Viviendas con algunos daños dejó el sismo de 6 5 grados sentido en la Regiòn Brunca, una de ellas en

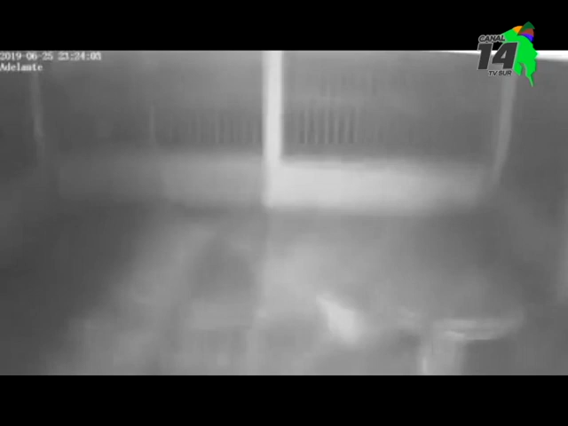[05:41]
Distintas cámaras de seguridad captaron el movimiento de 6.5 grados y que sacudió a todo el país.